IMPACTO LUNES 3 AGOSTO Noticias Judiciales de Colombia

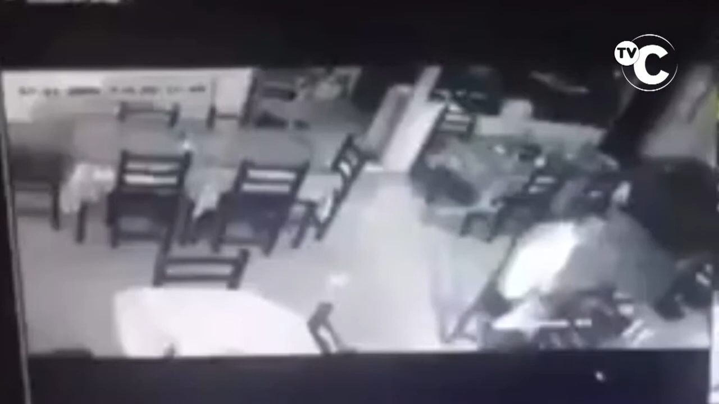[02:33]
pero también atracaron a los dueños y les robaron todas sus pertenencias.
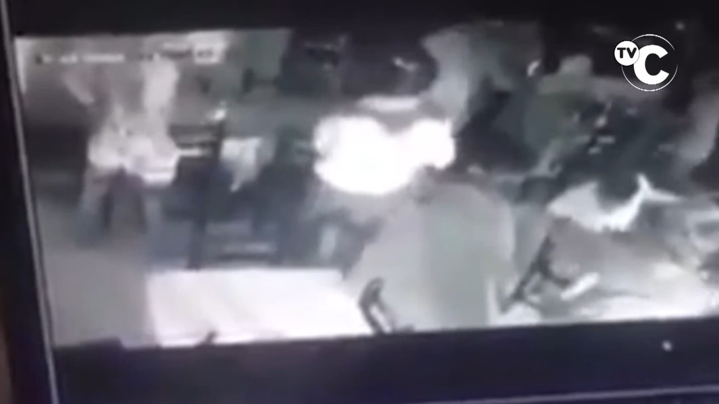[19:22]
Los tres. Yo le paso ahorita el video, yo lo paso. Mira, esa pistola fue la que yo miré que no era traumática, nada. No, son reales todos, yo no. ¿Cuáles son? Pero ahí están, ahí están. Yo tomándome la casa vos. ¿Eres uno cierto que está parado ahí mirando o es quién es? ¿Quién es? Eso soy yo, que me tienen allá, me arrinconaron allá.